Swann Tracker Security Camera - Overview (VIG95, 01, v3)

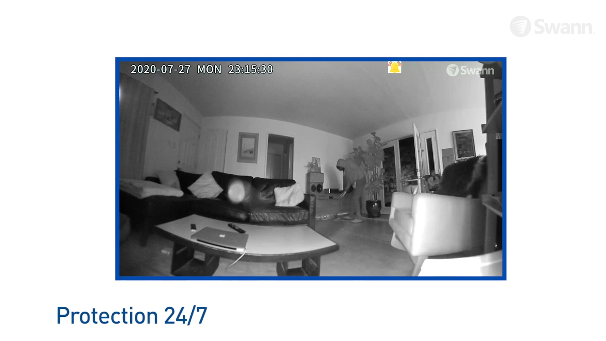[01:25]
See in the dark up to 32 feet 10 meters with powerful infrared night vision that activates automatically in darkness, so you'll know what's happening 24-7.
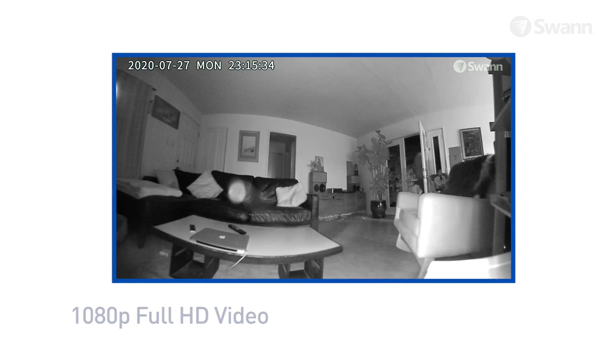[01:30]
Never miss a thing with thousands of video clips saved for free to the included 32 gigabyte micro SD card.